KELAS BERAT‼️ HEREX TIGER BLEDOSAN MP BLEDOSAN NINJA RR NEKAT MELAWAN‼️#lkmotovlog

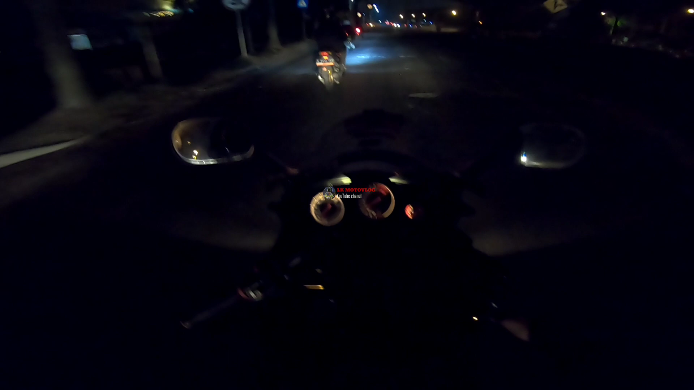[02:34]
Jalannya gelap lagi anjir. Wow, lawan arah ini cek, gua bingung jadinya cuy. Nah, kita mau nyusul teman-teman kita ya cuy, yang udah di lokasi ya cuy. Tadi udah dikabarin sama Mas Oli, baik pokok apa-apa ya.
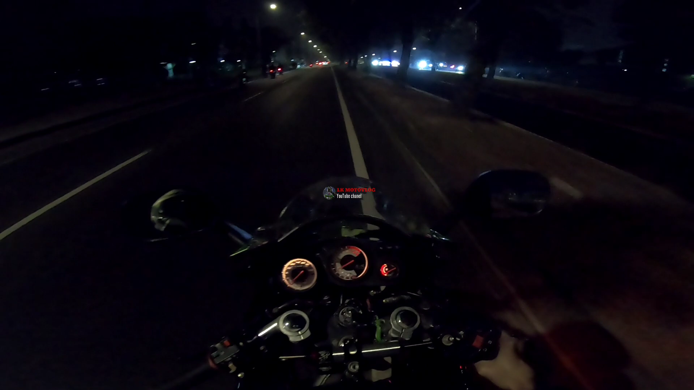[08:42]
Oh, yang sebelah sini ada poldurnya cuy. Kita cari yang sebelah kanan aja. Kita cari-cari motor-motor herek cuy. Ini MP-nya ini met trondol.
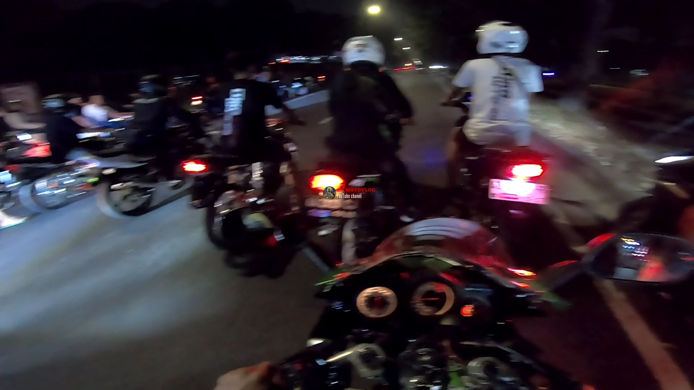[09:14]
Ada mobil. Aduh. Gua tadi mau blong kanan cuy, cuman ada mobil. Mantap ya dua nih.
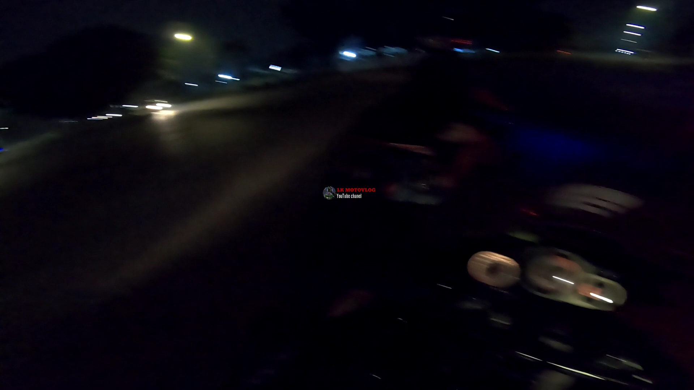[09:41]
Kita jajarin lagi cuy. Lagi enggak ini? Kalau enggak, wah enggak kayak minggir dia.